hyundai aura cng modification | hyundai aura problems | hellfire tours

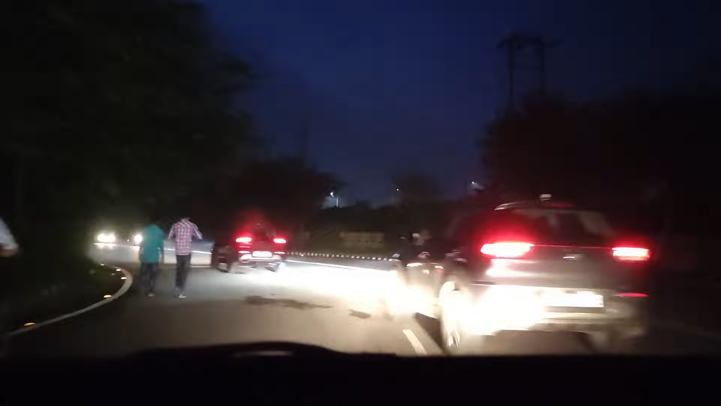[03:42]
गाड़ी की इंटेंसिटी काफी कम है तो मुझे सामने से जब किसी गाड़ी कोई गाड़ी अगर हाई बीम पर चला रहा होता है और उसकी लाइट पड़ती है तो फिर यहां से दिखना बहुत ही मुश्किल हो जाता है क्योंकि इसकी इसमें यह काफी बड़ा इश्यू ल�